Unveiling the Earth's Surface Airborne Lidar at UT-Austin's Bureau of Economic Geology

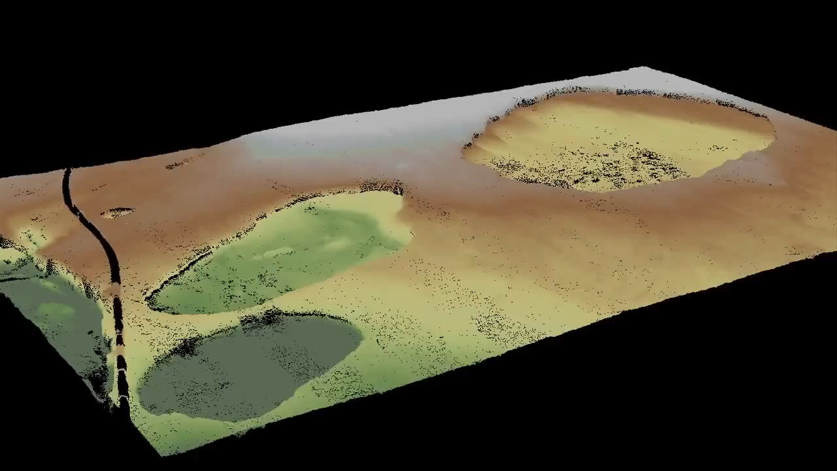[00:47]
which allows us to make fundamental advances in what that shape of the Earth tells us about geologic processes.
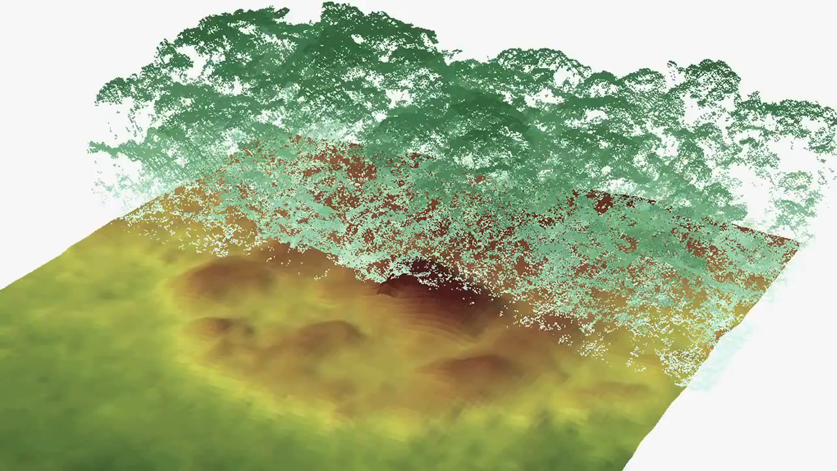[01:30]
It's been used to predict flooding extent from tropical storms and rainfall events by having better models of the surface.
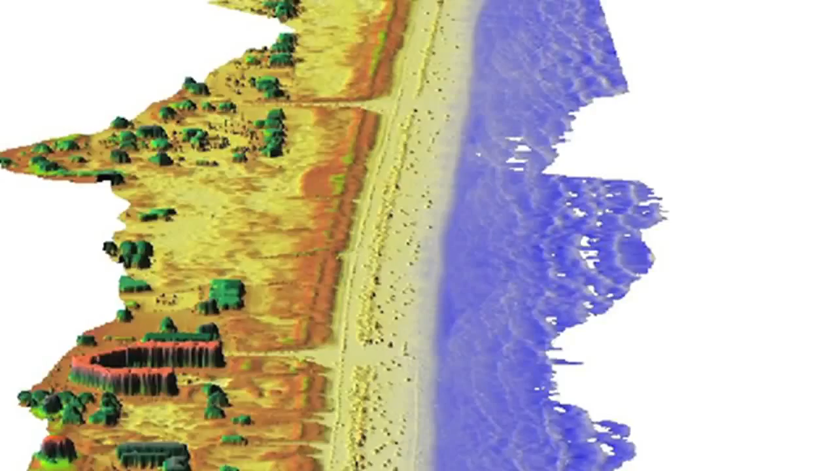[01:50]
for both long-term monitoring efforts of how the coast is changing over time as well as the impact of specific events like hurricanes and the erosion that those cause.